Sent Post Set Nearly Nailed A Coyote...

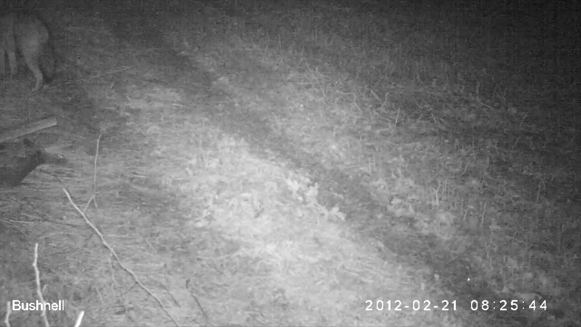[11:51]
I had a little fox urine on that stick that's coming off that rock that I pulled out of the food plot right there. It was on one of my gator paths. And I see where coyote and fox should run that path quite often. And these fox and coyote are super wary, so I tried a scent post right there, and it worked perfect. And that coyote was literally just an inch from stepping on my pan and my trap there. But what I'm nervous about now is my trail cameras.
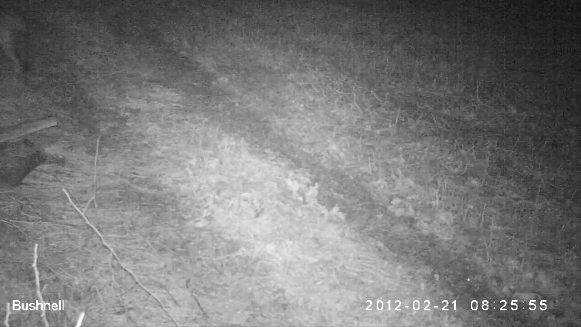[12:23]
If you notice, that coyote locked right on that trail camera when it started taking video. And I think that's what deterred it from working the set even more. So I'm kind of gun-shy now to even use trail cameras on my coyote and fox sets. But I just, I know it's infrared light and you can't actually see it, but somehow I really truly think that coyote saw that light or that trail camera taking video somehow, even though it's IR video.
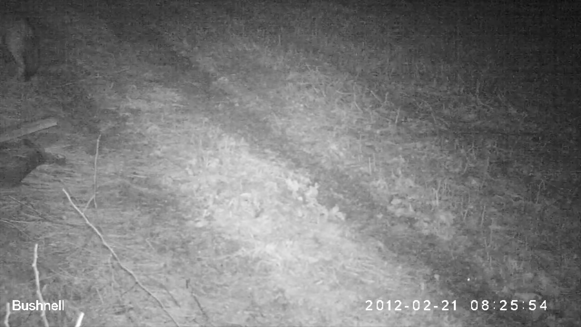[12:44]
I'd like to know what you guys think in the comment section below.